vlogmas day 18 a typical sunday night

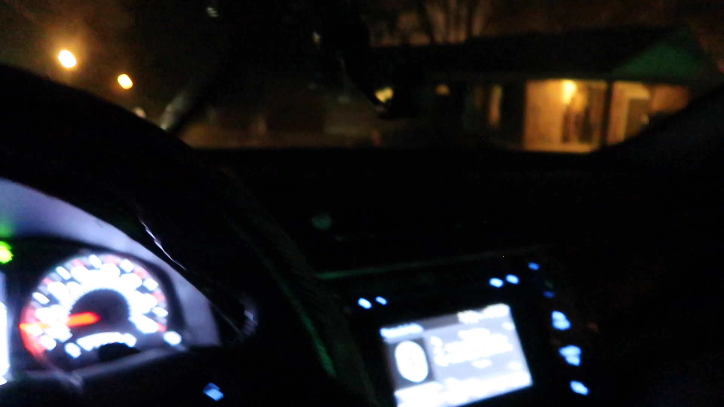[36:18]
The two of the people don't have their lights on. This was not worth it to drive around a circle like this, because I didn't even have their freaking lights on. These people down here have their lights on, though.